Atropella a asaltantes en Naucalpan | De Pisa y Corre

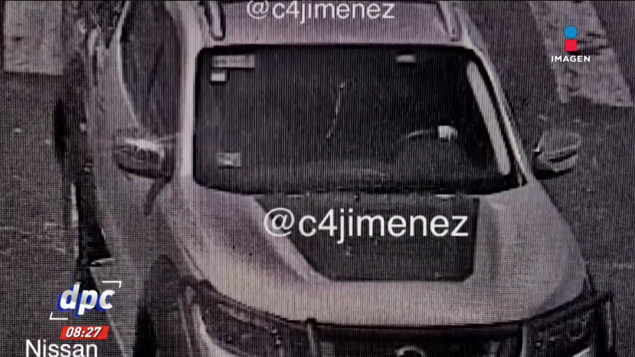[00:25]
La Secretaría de Seguridad de la Ciudad de México informó que fue localizada la camioneta de un conductor que arrolló a una mujer en San Jerónimo.